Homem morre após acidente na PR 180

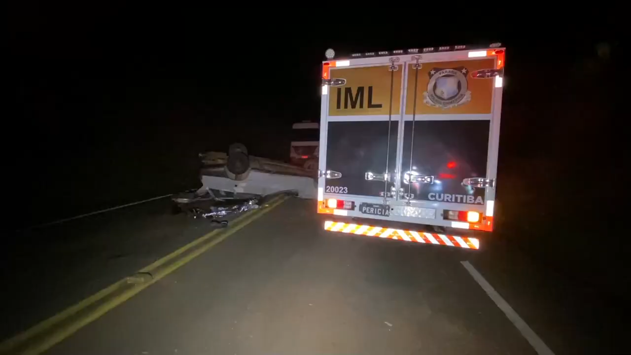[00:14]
Após o trabalho da perícia, seu corpo foi encaminhado ao Instituto Médico Legal de Francisco Beltrão.